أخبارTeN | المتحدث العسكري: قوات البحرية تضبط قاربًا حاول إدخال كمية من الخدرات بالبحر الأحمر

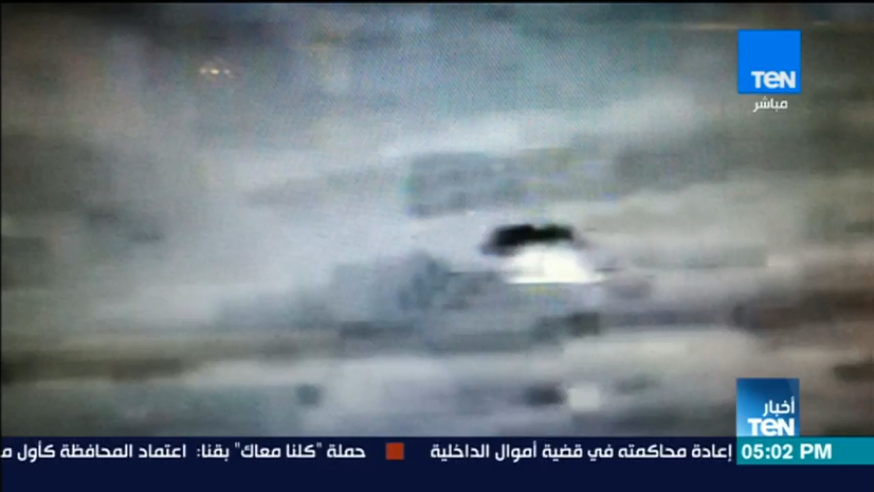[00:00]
من جانب آخر أعلن المتحدث العسكري تمكن القوات البحرية من ضبط قارب يحمل كمية كبيرة من المواد